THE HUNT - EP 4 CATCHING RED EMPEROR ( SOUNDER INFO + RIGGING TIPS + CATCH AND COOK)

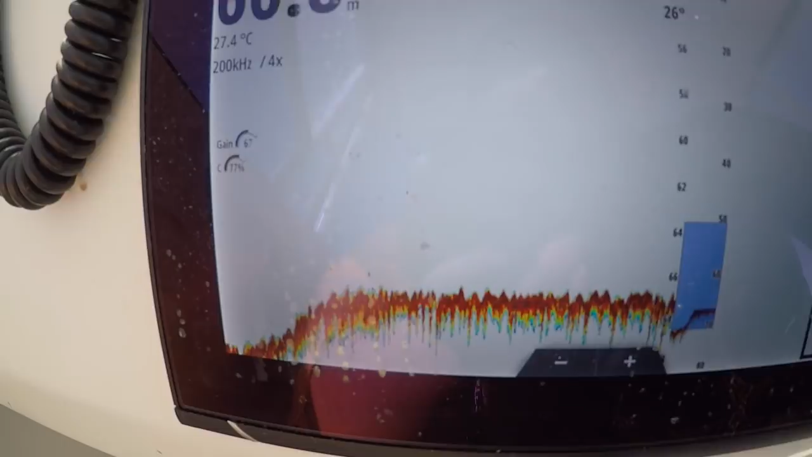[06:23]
On screen: water 27.4°C
So we wind the gain up, and you slowly start picking up what's on the floor.
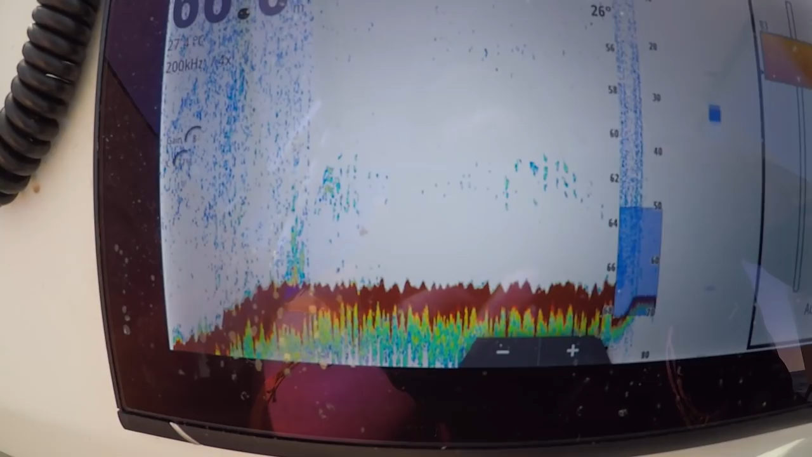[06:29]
If the gain's cranked too far up, you'll get plenty of noise on the screen, and we're not looking for that either.
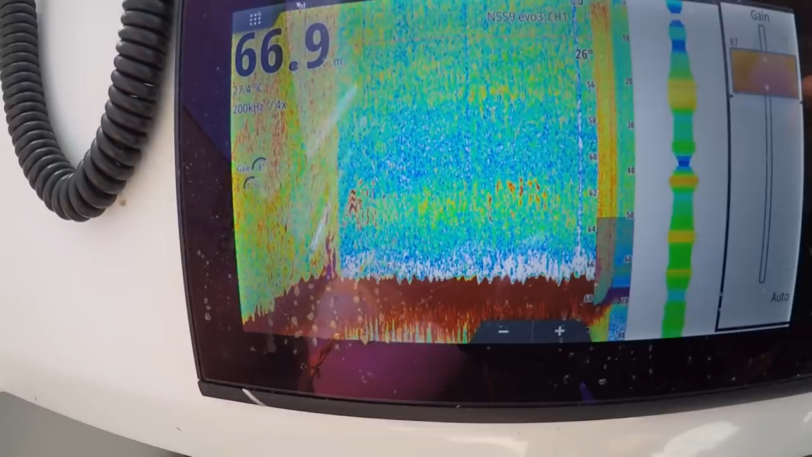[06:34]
On screen: depth 66.9 m
So we like to back it off, so we lose a lot of the background noise, and just picking up what we want to see on the sounder.
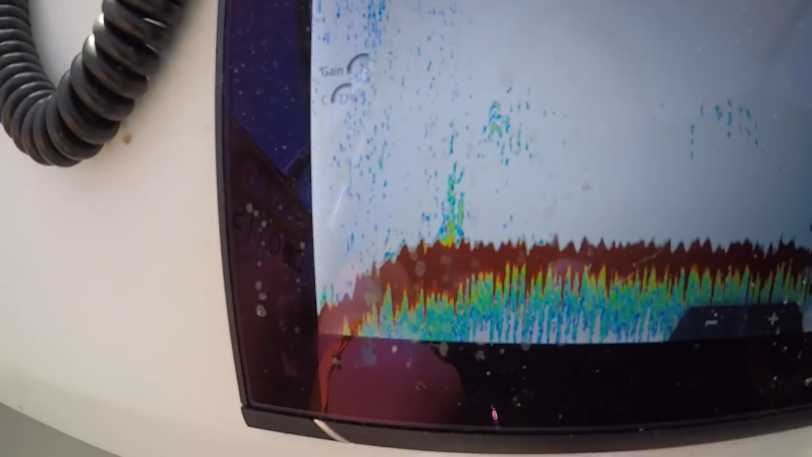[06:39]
A couple of decent reds. Take these ones home. A little bit of a cook up tonight.